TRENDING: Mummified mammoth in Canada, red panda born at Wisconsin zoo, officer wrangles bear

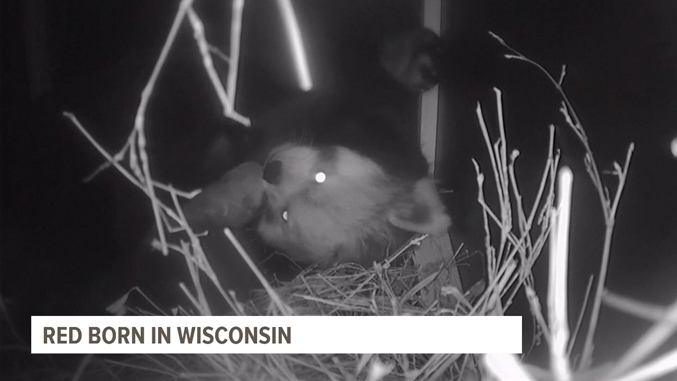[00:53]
And what a cutie. Oh, getting a little faces. But you would think that they would want to be like snuggled and cuddled and getting all the love the first couple months. Instead, they're in a box. Wow. Isn't that something? I know. Whatever works.